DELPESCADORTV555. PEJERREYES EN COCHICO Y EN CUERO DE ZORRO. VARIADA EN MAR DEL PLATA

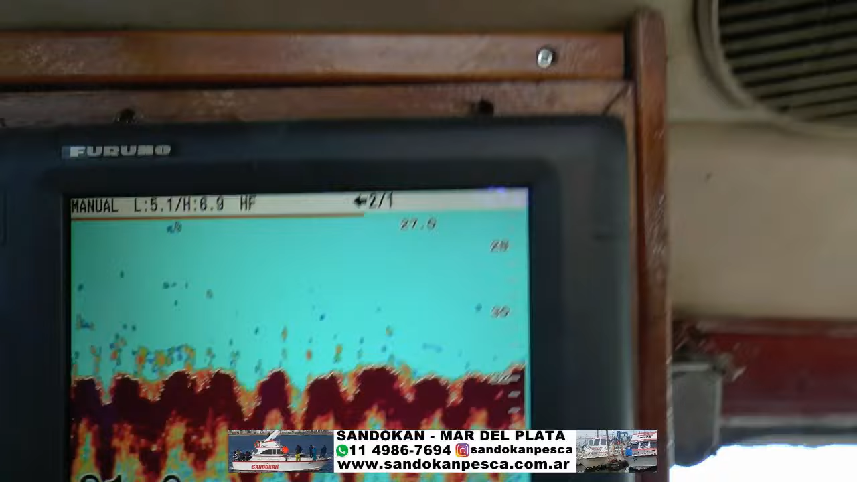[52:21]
Esto que ven acá ustedes, estos puntos que ven acá, esto es todo el pescado que tenemos a 31 metros de profundidad,
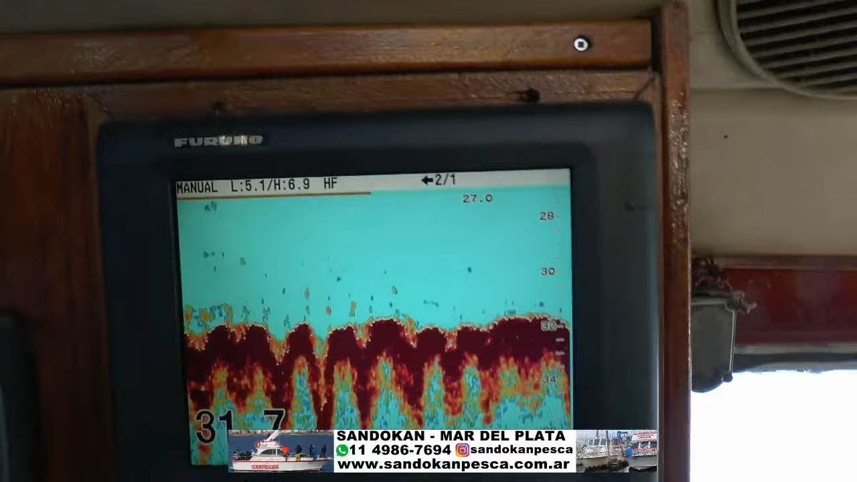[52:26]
que es lo que estamos capturando en el fondo, uno tras otro.